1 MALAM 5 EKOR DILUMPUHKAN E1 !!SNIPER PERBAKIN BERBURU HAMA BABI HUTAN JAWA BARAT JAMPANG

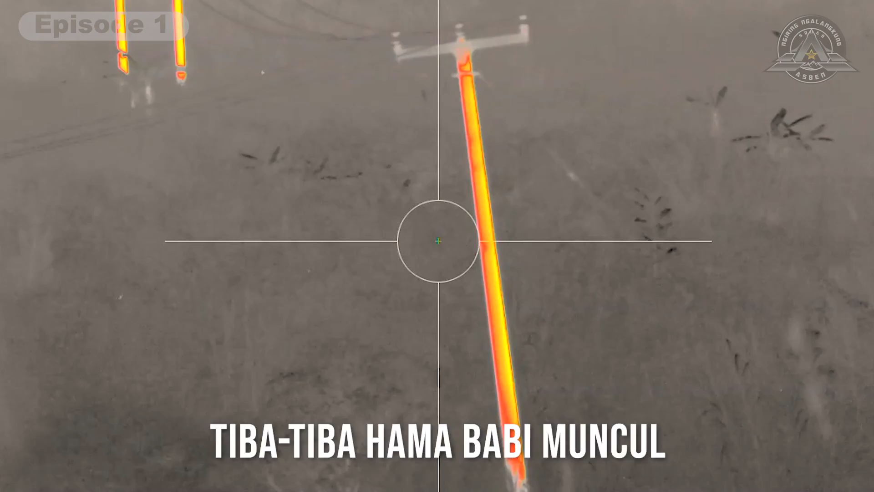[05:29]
tangga hajauan mah ya jelema lain tina. Heuh da teka tempo ti dieu mah.
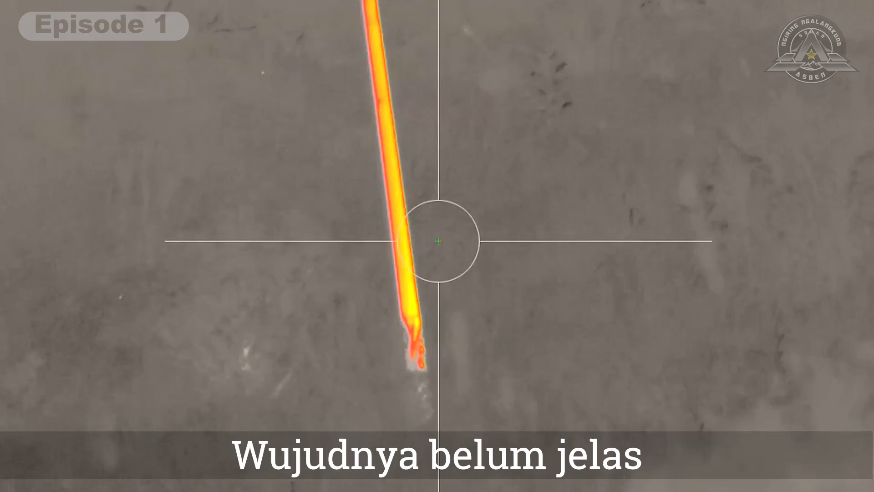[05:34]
Paim pirako da teka tempo atuh wujudna. Tapi itu jelema lain.
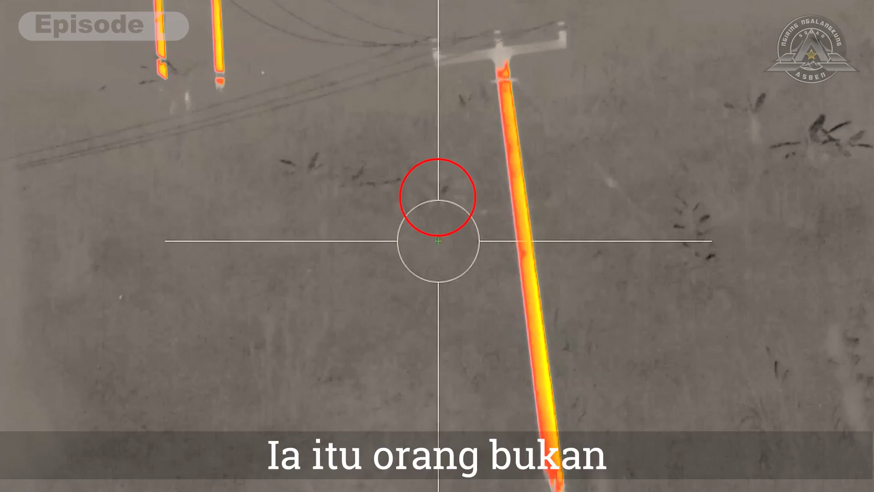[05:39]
Emang geus katempo.
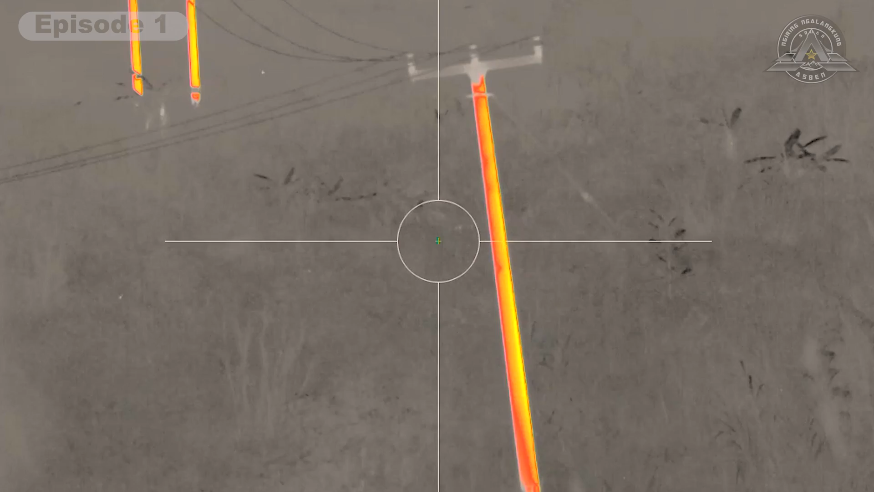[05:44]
Tong gerak. Heuh da teka tempo.
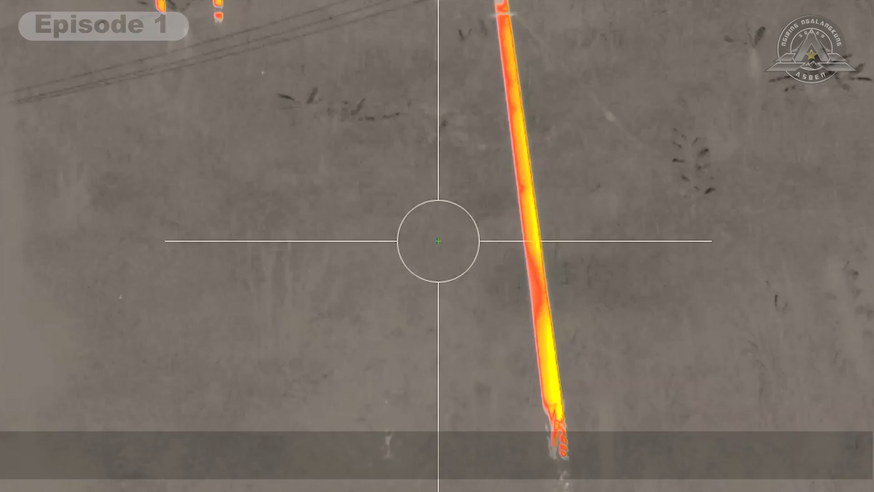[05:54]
Sampir aku jelema kan teka tempo unggul kan ieu sih jelema.